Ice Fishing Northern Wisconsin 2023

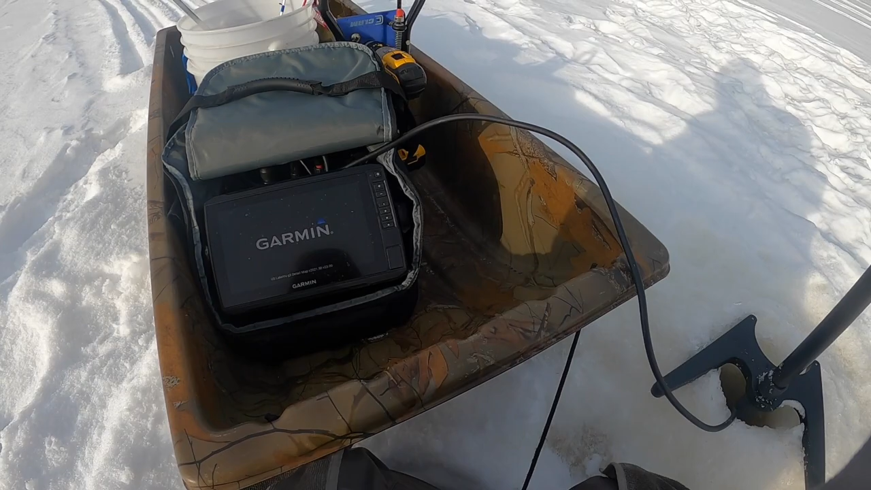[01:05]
but this unit is still very powerful.
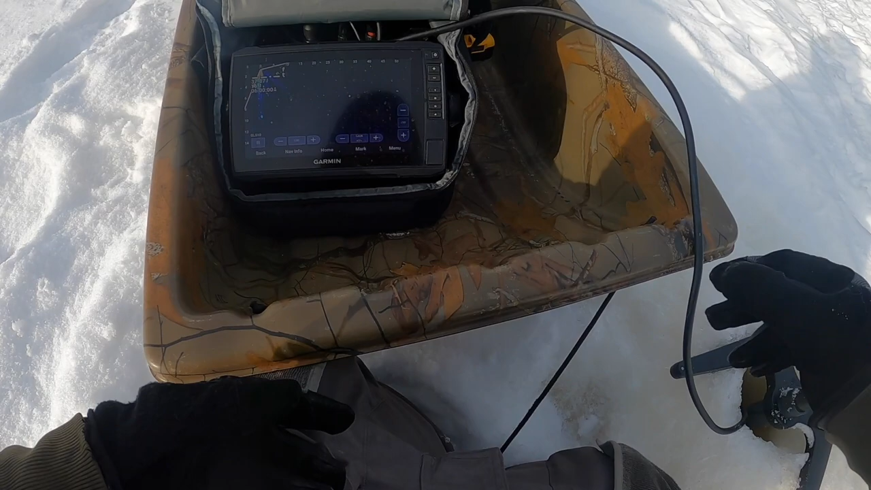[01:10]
So let's see here, let's go out.
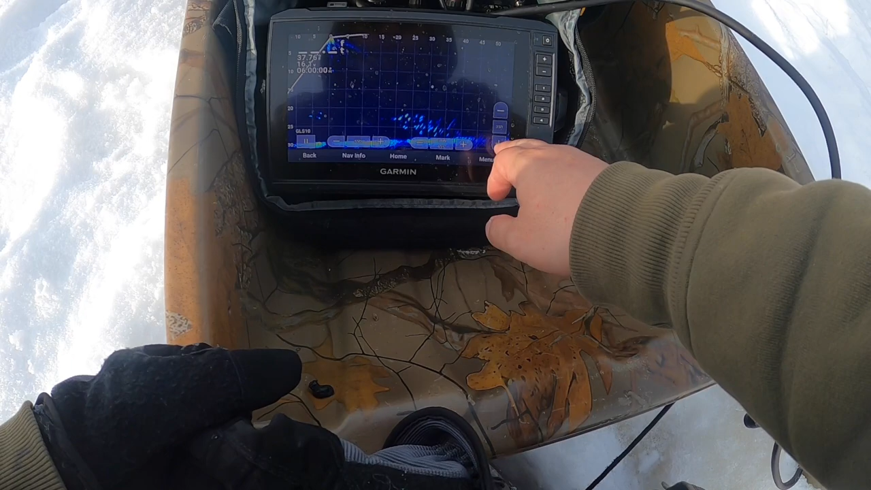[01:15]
Oh my gosh, there's fish right there already, guys.
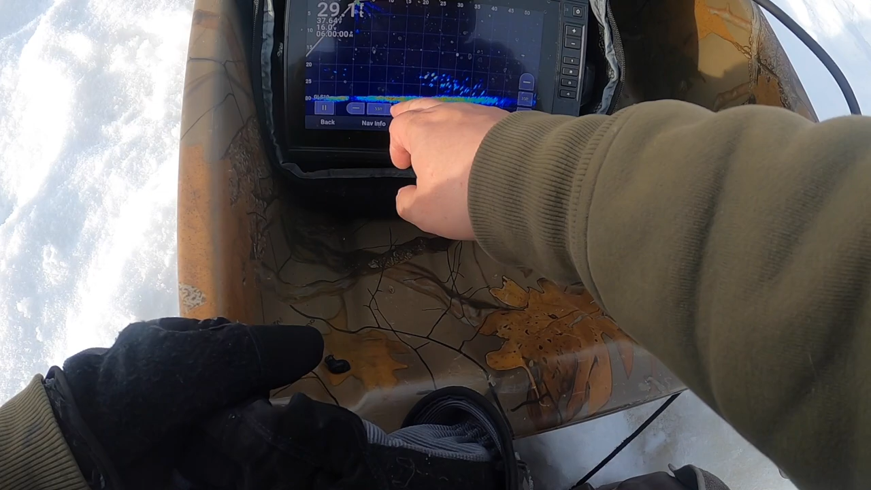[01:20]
There's fish right below me.
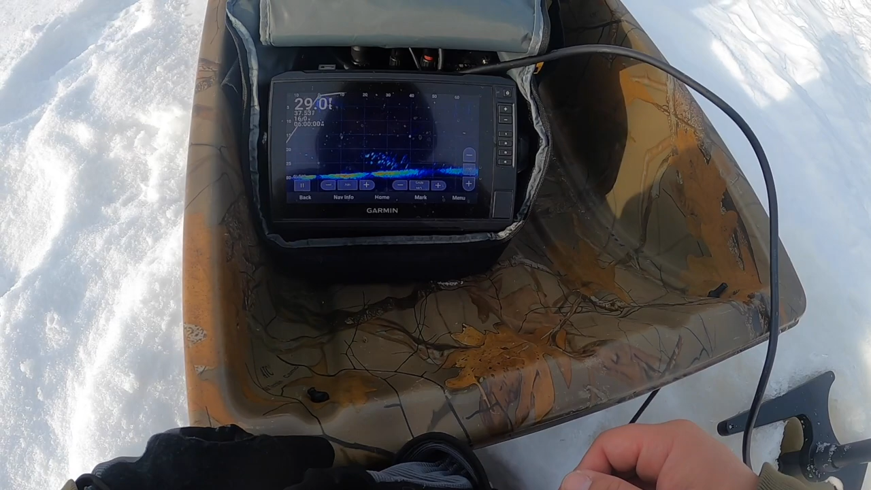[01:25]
All right, hopefully you guys can see that. There's a bunch of fish right there, about 20, 30 feet away.
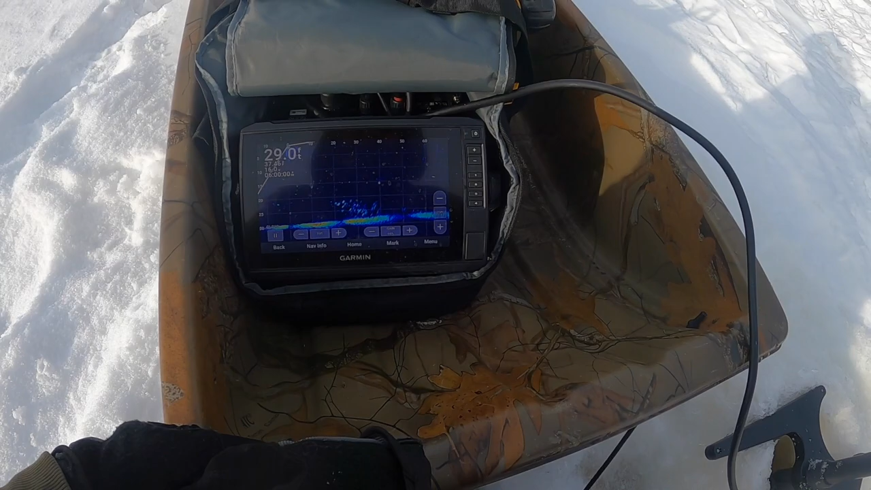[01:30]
So it's gonna be this way. There's fish right below me actually right now.